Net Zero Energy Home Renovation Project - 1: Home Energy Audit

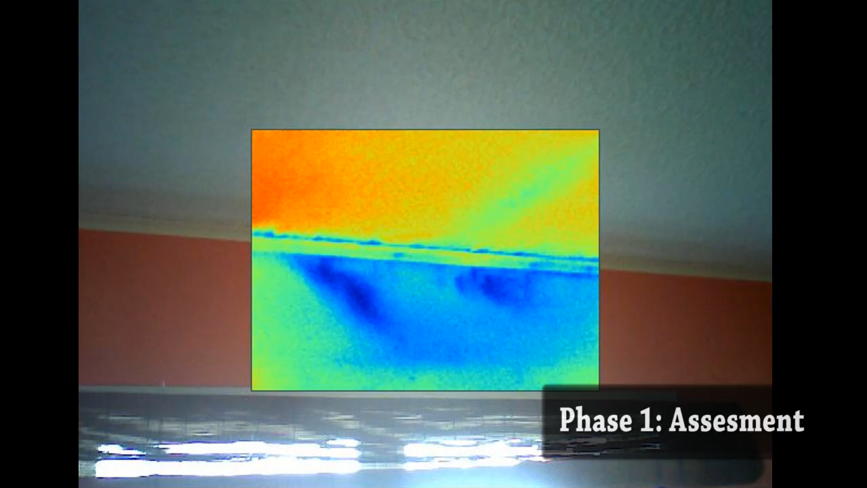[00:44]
diagnose the problems in my home and prescribe a remediation for it and so that I can then have a really efficient home with the intention of being as little as zero.
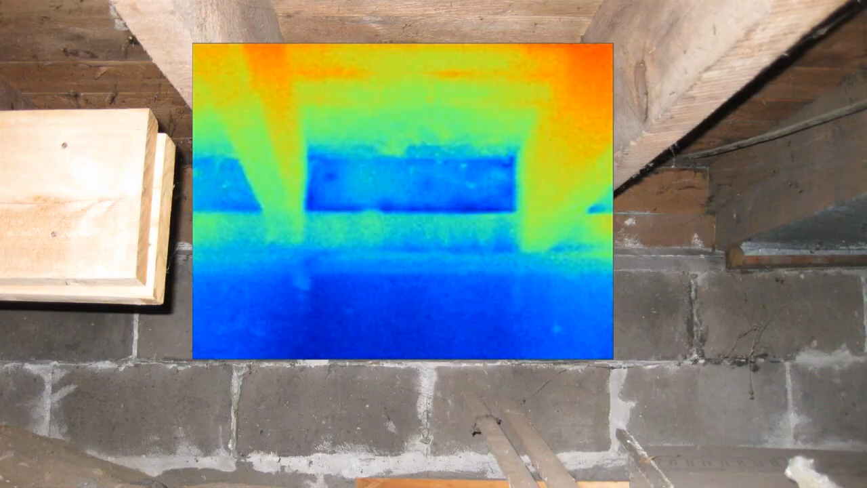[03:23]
This is a good shot here of showing us the floor is fairly warm, but then how much colder the rim and band joist and the concrete wall are.
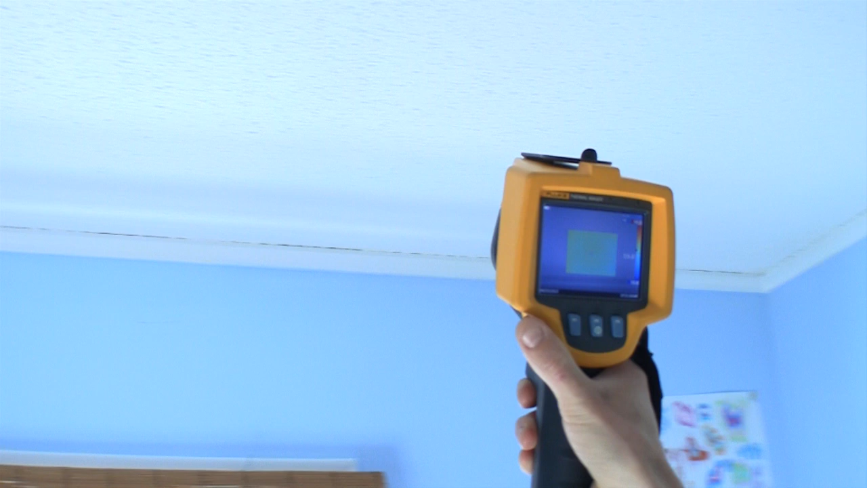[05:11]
So I know, or I'm assuming that if they're buried, they're not buried very deep.
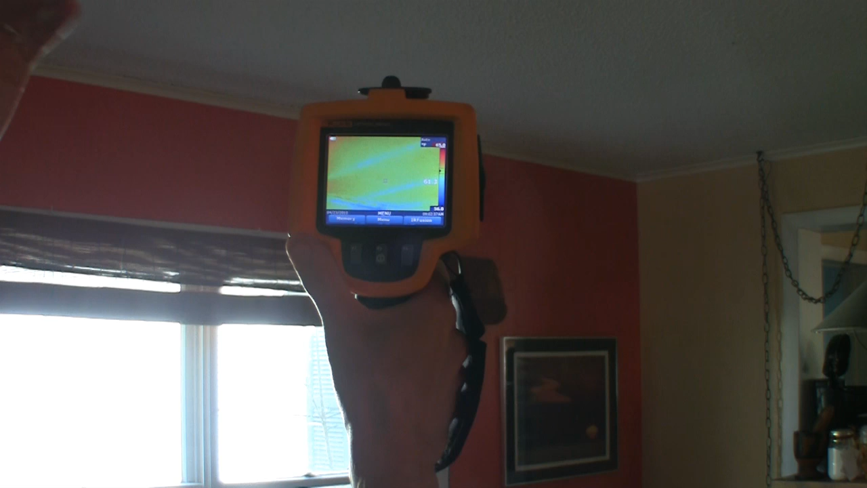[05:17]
That's called thermal bridging. So there's, there's, you know, that cold or warm air,
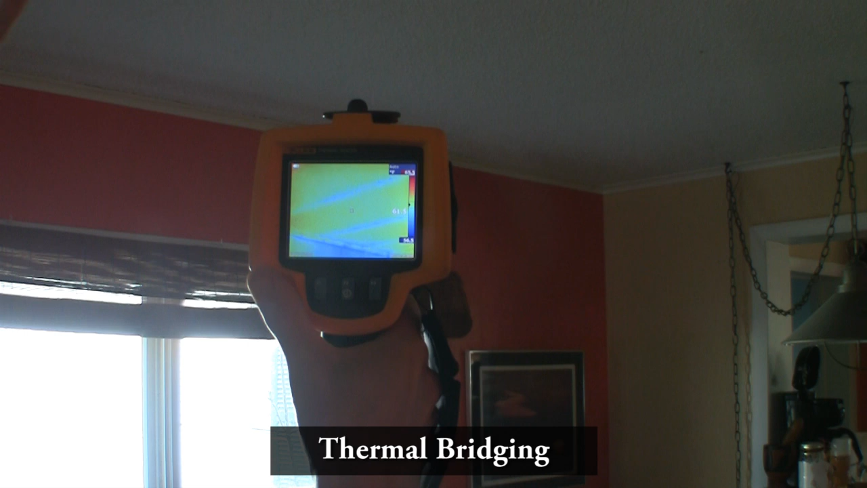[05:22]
whatever ones it being seasonally is going to be transferring through that framing.
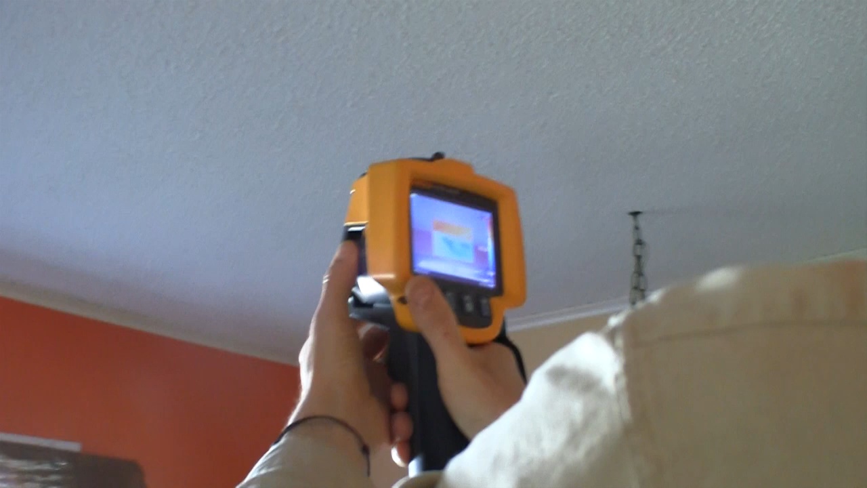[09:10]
You know, but you start seeing actually like those little swales that you can kind of see up there.
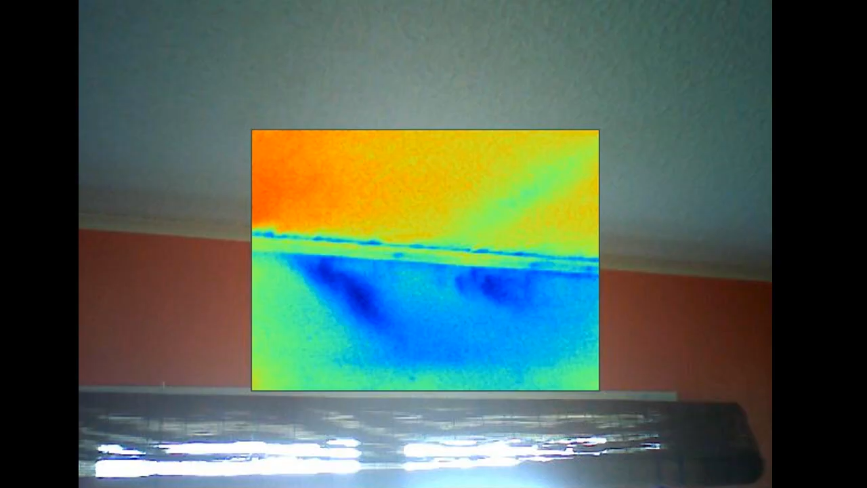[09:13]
That's actually indicating to me that there's some airflow in that cavity.
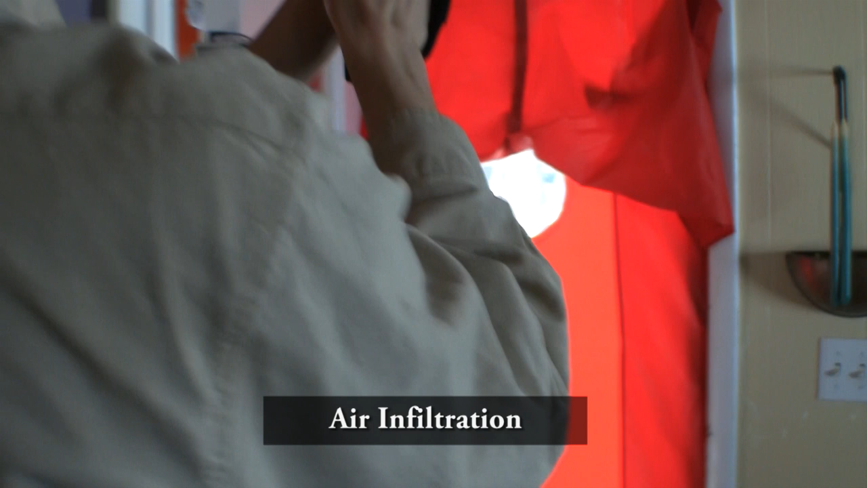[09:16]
See how above that trim there, how it looks like a bunch of little flames, little blue flames.
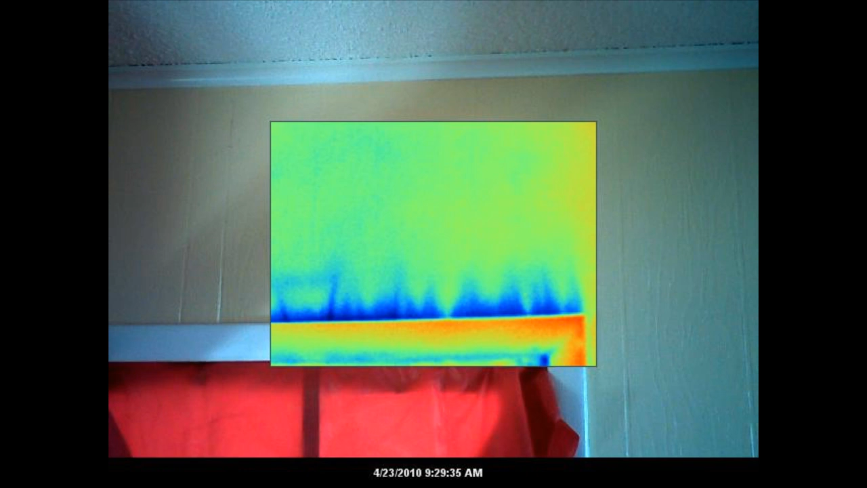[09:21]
That's basically cold outside air coming up.
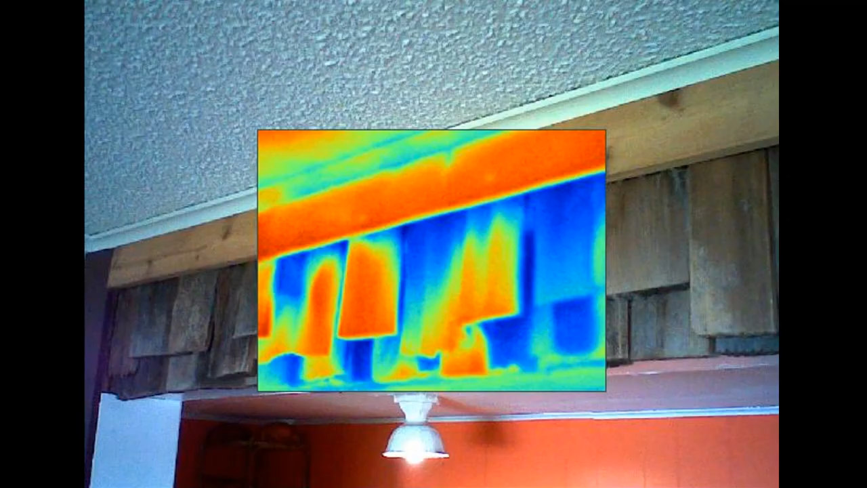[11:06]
Yeah, so looking at that is definitely a... It's just the entire thing. Yeah, that whole thing there. Sieve. Yeah.
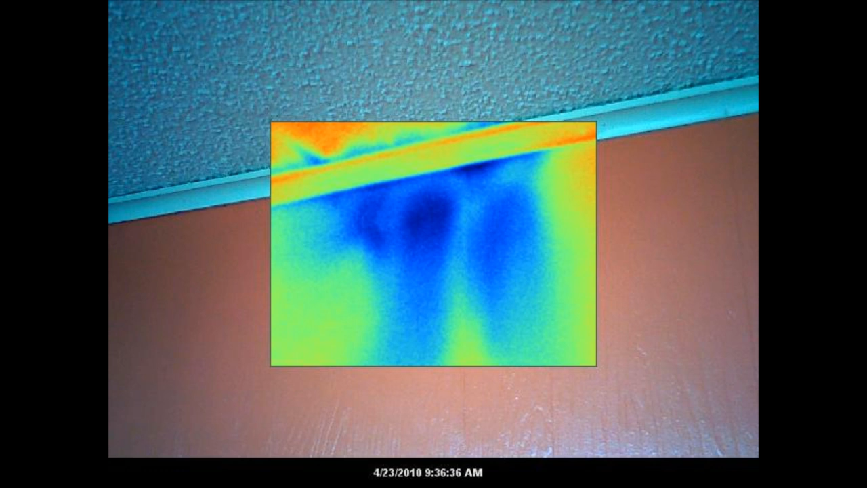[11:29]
The tops of these walls are essentially open, to a certain degree, up into the attic space.